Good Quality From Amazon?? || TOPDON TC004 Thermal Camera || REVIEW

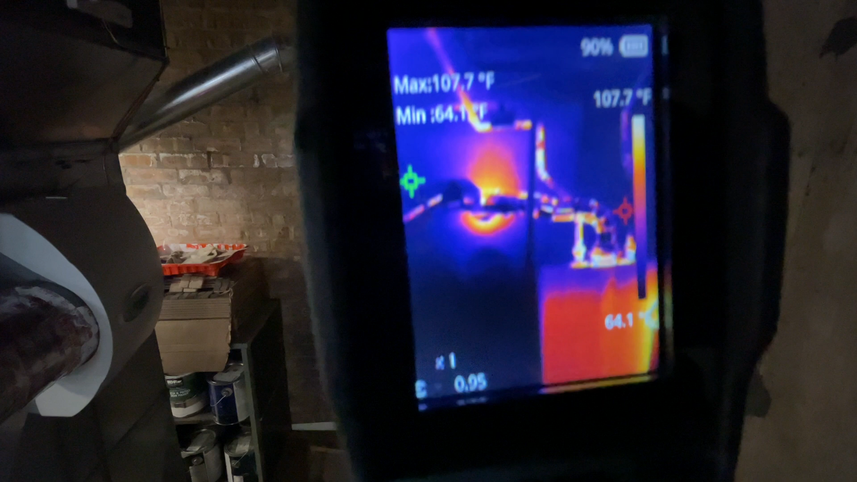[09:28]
On screen: max 107.7°F, scale top 107.7°F
and which side is the cold side you
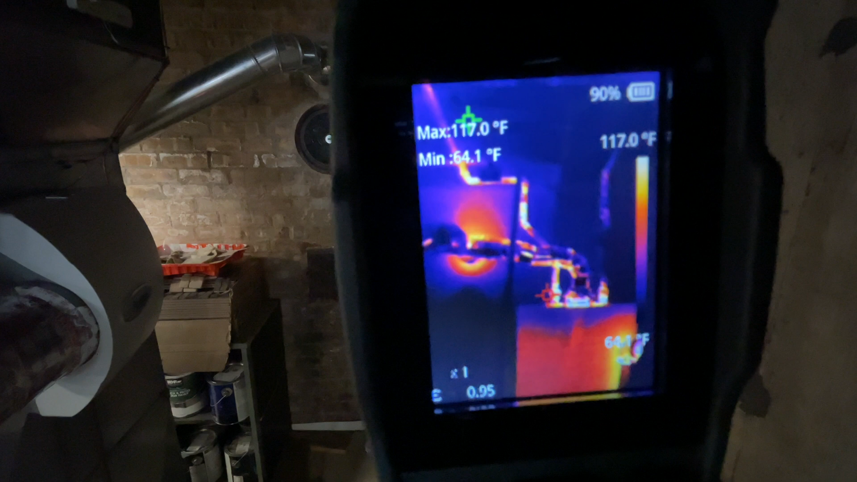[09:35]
On screen: max 117.0°F, scale top 117.0°F
can see the exhaust exiting right there
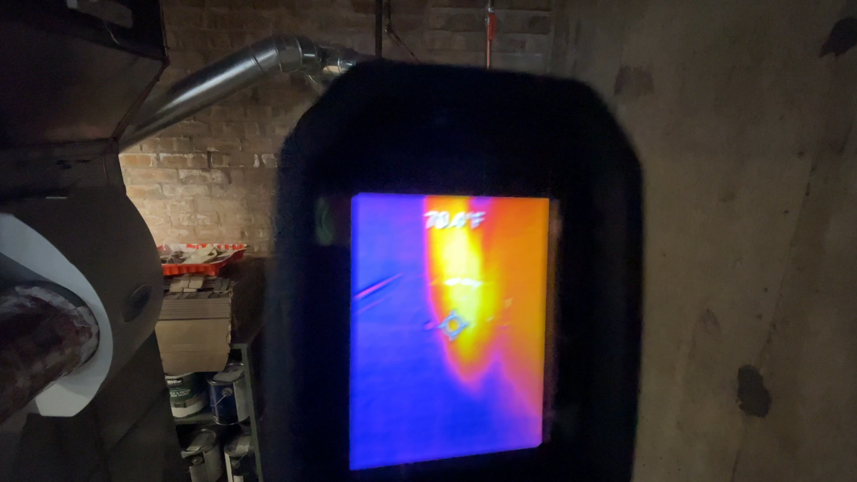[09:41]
and let's look at the flare until it updates there there's the flare
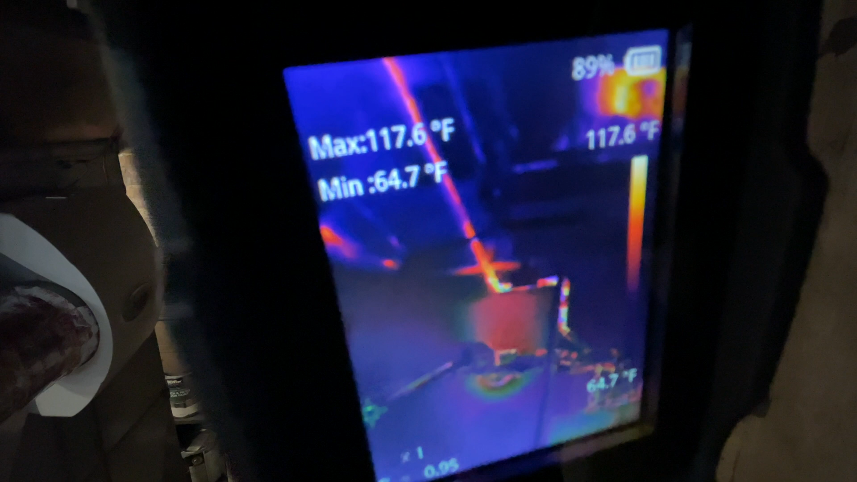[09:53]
On screen: max 117.6°F, min 64.7°F
personally i think this one's better i'm shocked i was not expecting to show the flare this much i
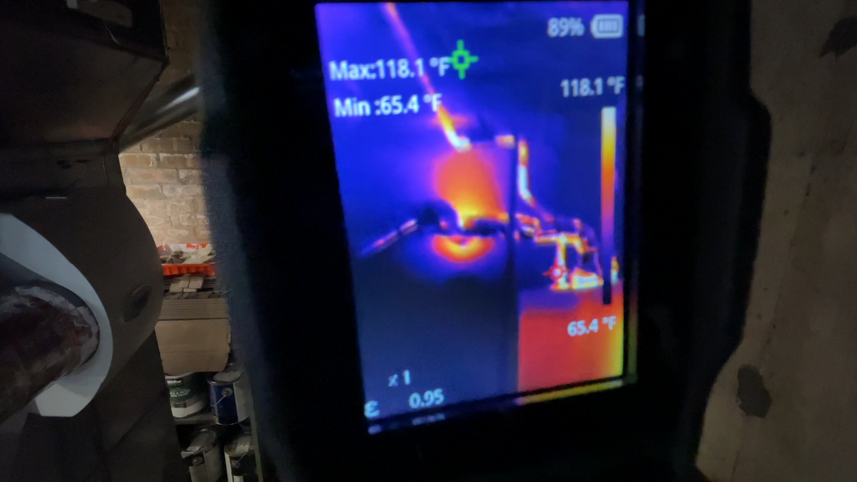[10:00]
On screen: max 118.1°F, min 65.4°F, scale top 118.1°F, scale bottom 65.4°F
just figured it'd be nice to see a contrast for what i would consider a professional tool
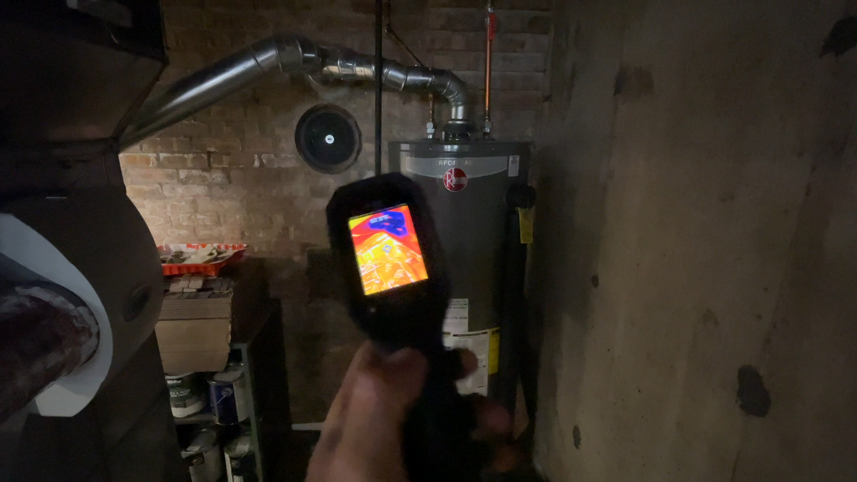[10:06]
versus an amazon budget tool almost always the professional tool is better
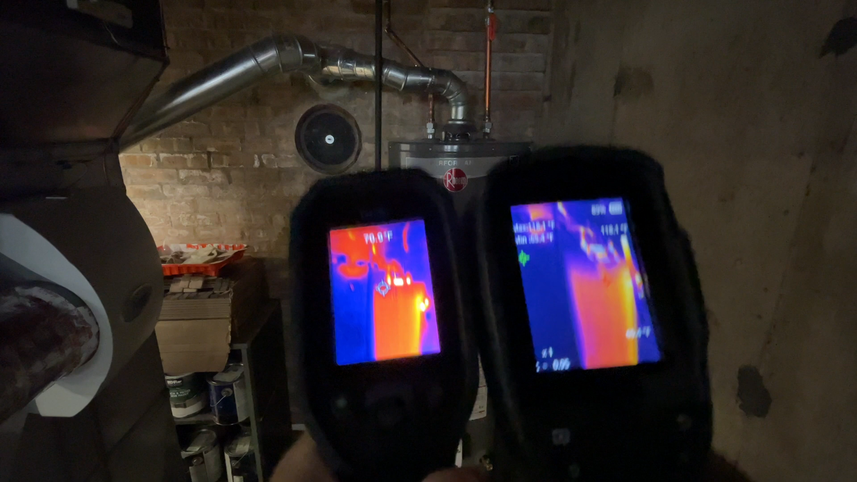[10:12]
and i mean we could chalk it up to how much money you spent you know honestly but in this case
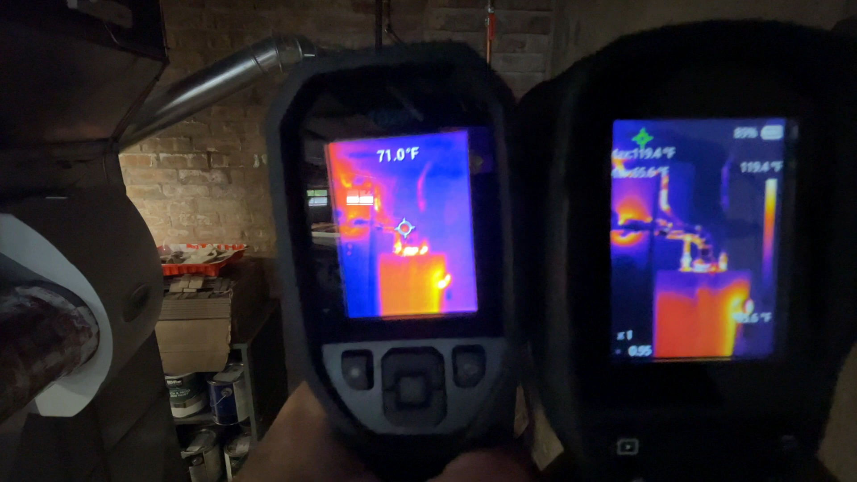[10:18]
On screen: spot 71.0°F
i get a better picture i'm able to see more
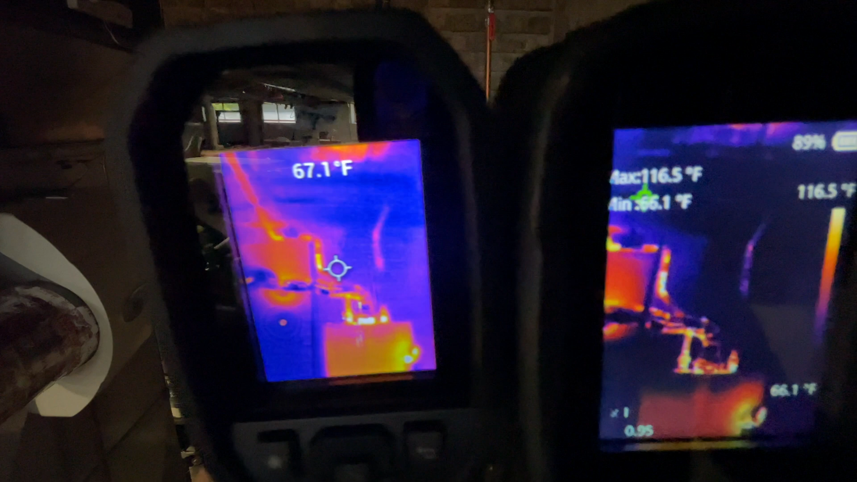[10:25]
On screen: spot 67.1°F
detail i think in this one here
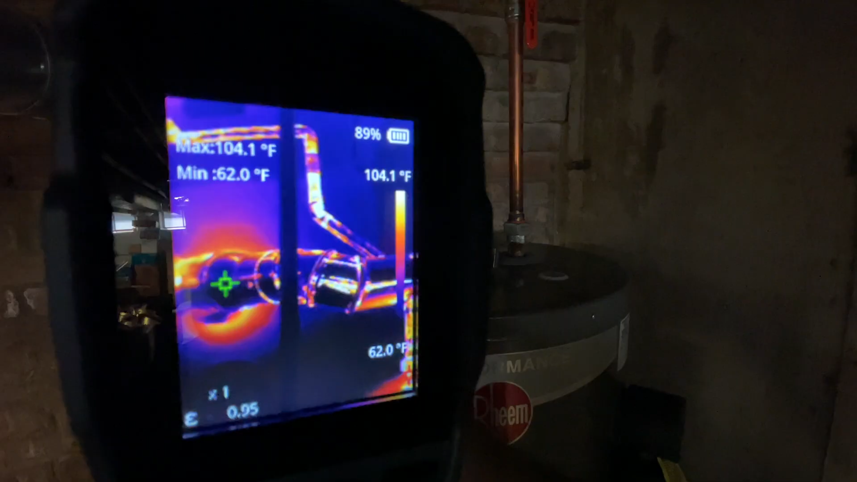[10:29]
On screen: max 104.1°F, min 62.0°F, scale top 104.1°F, scale bottom 62.0°F
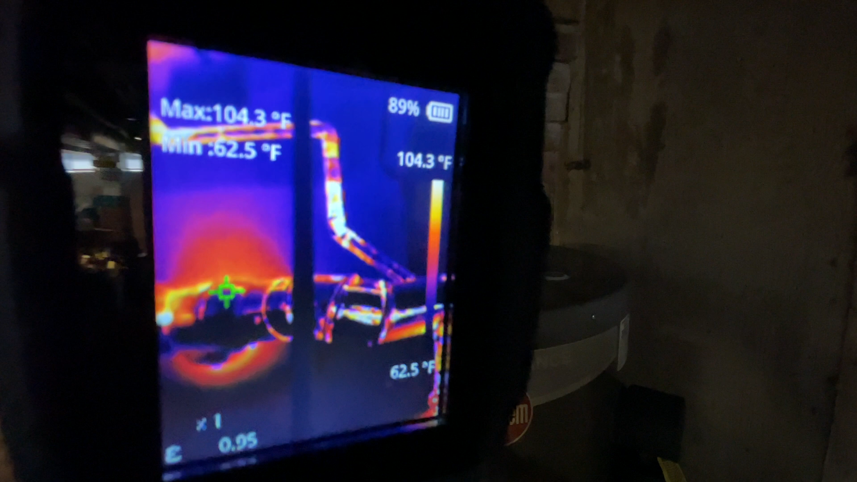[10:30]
On screen: max 104.3°F, min 62.5°F, scale top 104.3°F, scale bottom 62.5°F
i think that picture is excellent personally here's the flare
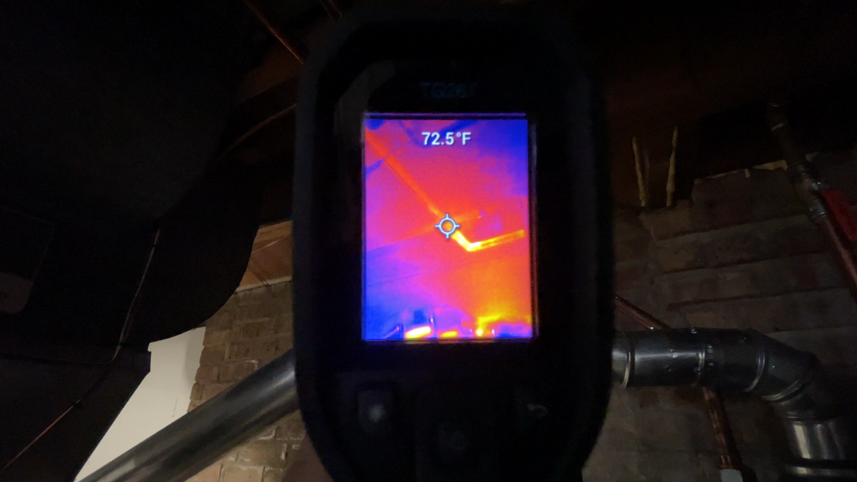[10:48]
On screen: spot 72.5°F
and you can see how the hot water pipe
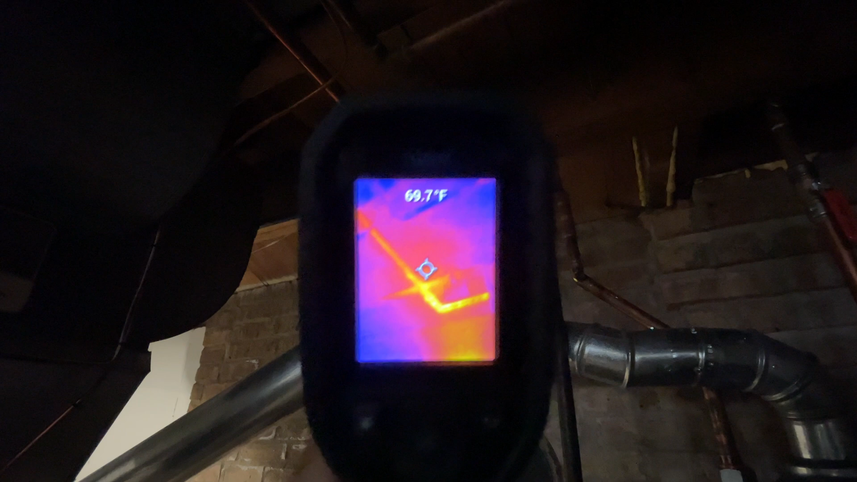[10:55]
On screen: spot 69.7°F
is heating up that gas pipe as it goes past it they're not touching but they're pretty close